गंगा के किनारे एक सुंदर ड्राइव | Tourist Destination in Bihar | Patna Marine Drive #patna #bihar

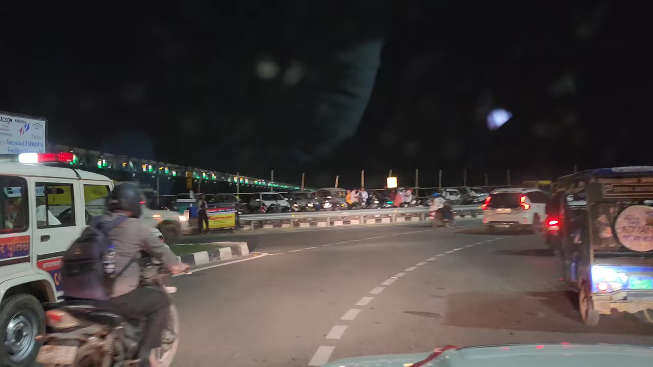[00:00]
हेलो दोस्तो आज हम हैं बिहार की रजधानी पत्ना के मरिन ड्राइब पे यहां साम होते ही मेले जैसा महलों बनने लगता है लोग अपने परिवार के साथ यहां समय बिताने आते हैं
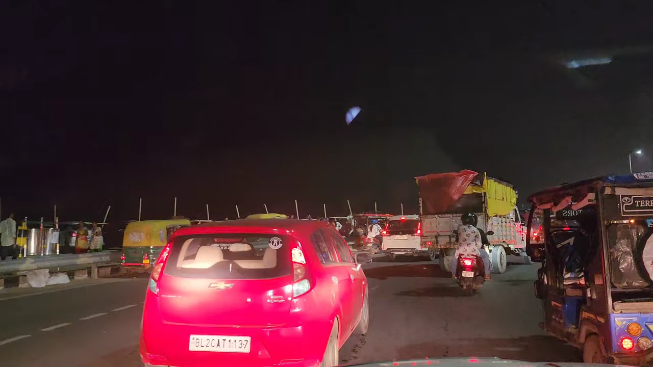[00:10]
सटर्डे और संडे को तो बहुत बीर देखने को मिलती है आज संडे हैं और हम आज एक्स्
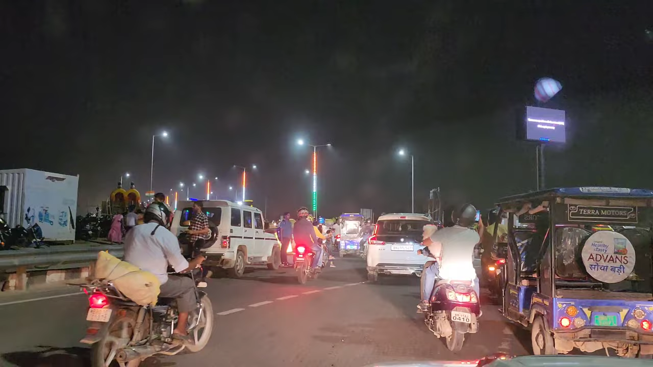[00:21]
परिवार और दोस्तों के लिए यह जगा बहुत खुबसूरत है
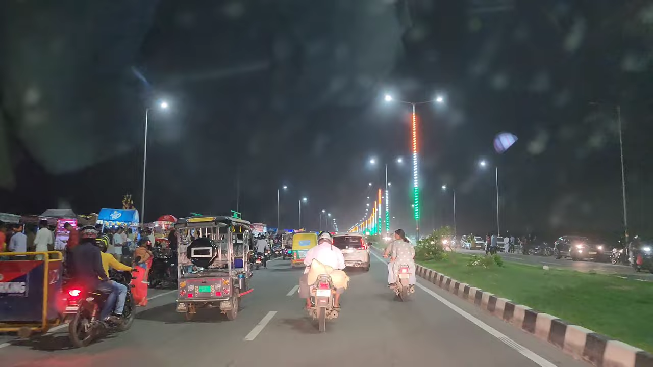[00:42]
रूट के दोनों साइड लगभक साइक्रों ऐसे दुकाने हैं जहां खान पान के चीज़ें मिलती है बिहार में
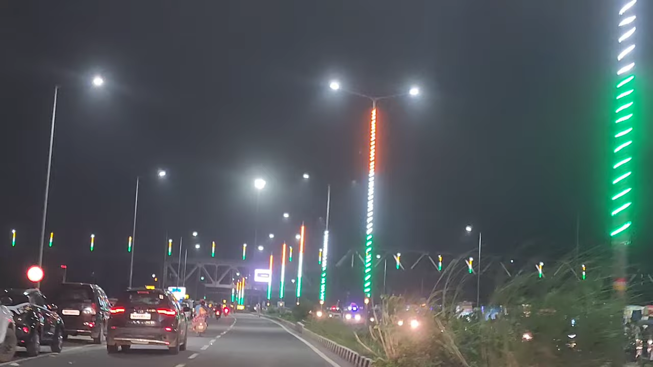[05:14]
दिख रहा है उसी पर जाना है हमको और उसी से होते हुए घर जाना है छप रहा